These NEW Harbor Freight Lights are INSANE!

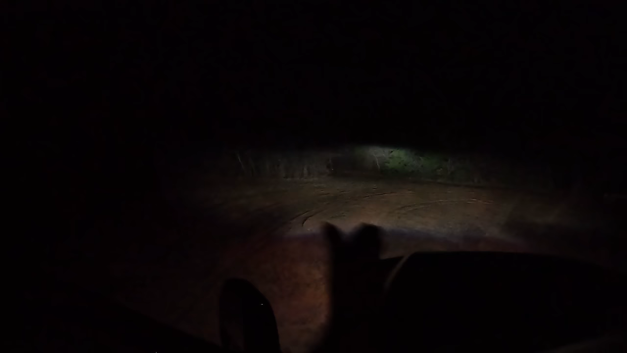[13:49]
We are up in the field and these are the factory Ford headlights, which are actually surprisingly good. The GoPro does throw the lighting off a little bit. Let's go ahead and hit switch number 1, girls. So right off the bat, as you can tell,
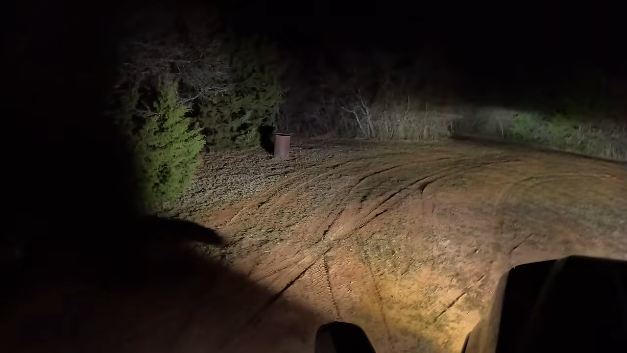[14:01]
the side shooters send out it's a drastic line right off to the side. Turn the light off again. An amazing difference right off the bat. So go ahead and put switch number 1 back on and then hit switch number 2, which is going to be the high beams.
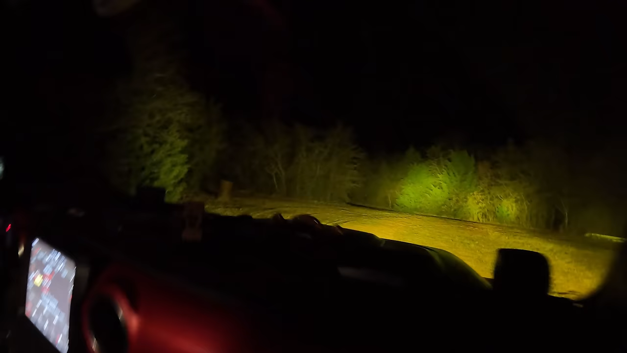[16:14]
I think when I set these up, I angled them both to have that center high beam in the same spot, opposed to two different spots. But I'm gonna stand in front of them both, leave the high beams on, and I'm just gonna see if I can see a difference between them both.
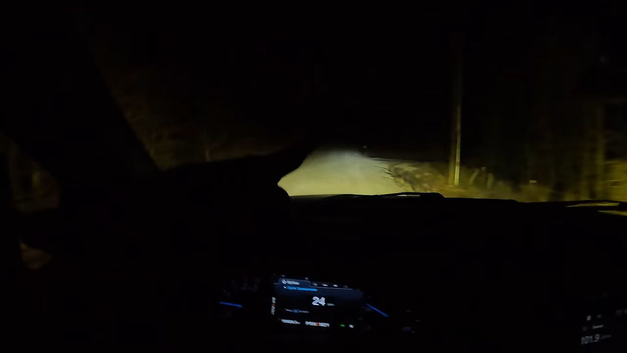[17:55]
but it really does enhance the lighting of the road. Might be a little hard to see on the camera, but it does.
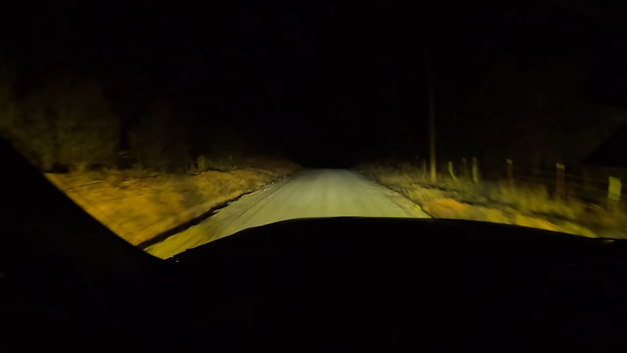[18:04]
So this is low beams. And there we have our high beams, and we are coming up on some very odd property here, so we're gonna turn around here in a minute. This is about as far as I'm gonna take the truck down,
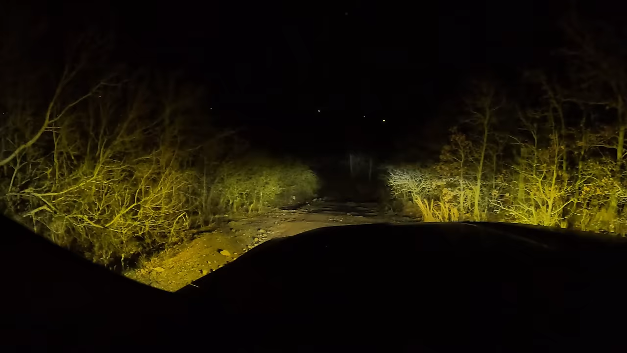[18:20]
but as you can tell, high beams do go out pretty far. That's a good distance down that, hey, I'm gonna call it a trail. It goes to the middle of nowhere. But let's go back to just low beams. Those are our factory Ford high beams, paired with the amber lights on low and then on high. Pretty impressive.